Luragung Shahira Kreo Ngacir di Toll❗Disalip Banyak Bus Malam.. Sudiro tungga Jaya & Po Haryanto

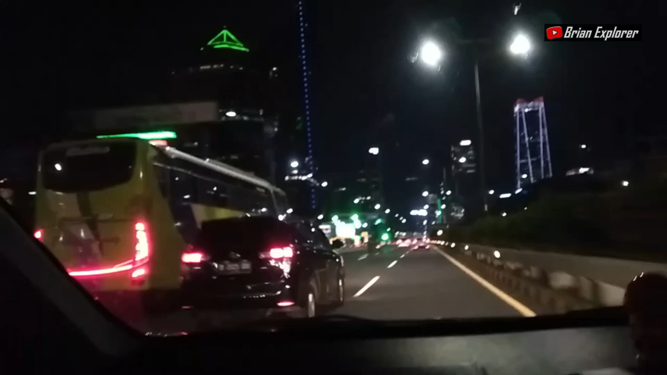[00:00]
Nah, ini Luragung Sahira Kreo nih kalau nggak salah nih.
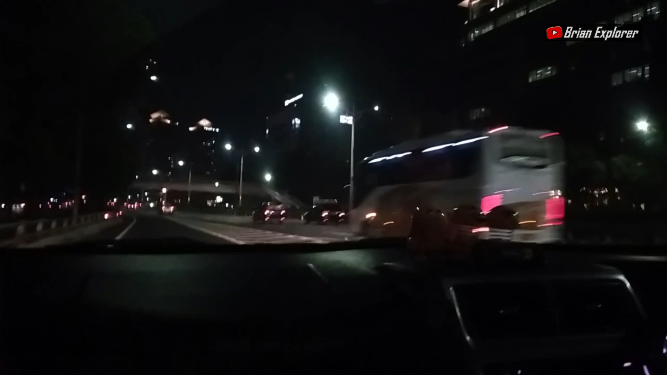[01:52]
Nah, ini Luragung Sahira Kreo nih kalau nggak salah nih. Sampai Semanggi. Macet, Pak.
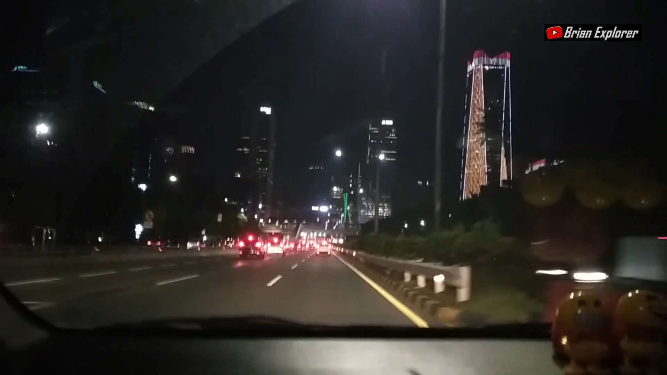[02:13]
Sampai sini pasti macet nih Semanggi. Ini mobil Luragung pasti ambil kiri. Udah mulai haluan.
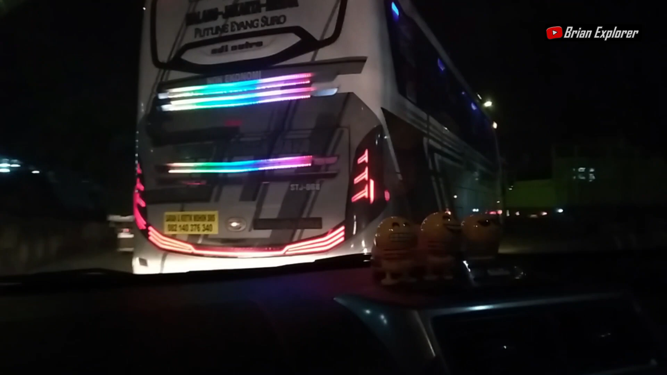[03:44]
Di depan kita ada Sudiro Tunggajaya jurusan Malang Jakarta Merak. Pemain jarak jauh Putune Eyang Suro berbodi Jetbus 3S HD.
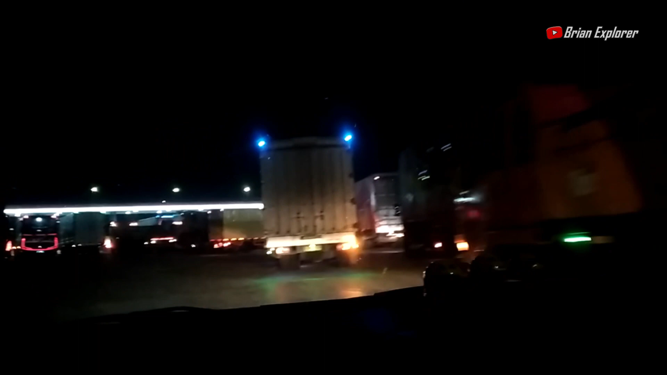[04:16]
Sebelah kiri ada Garuda Mas sama Putra Mulia.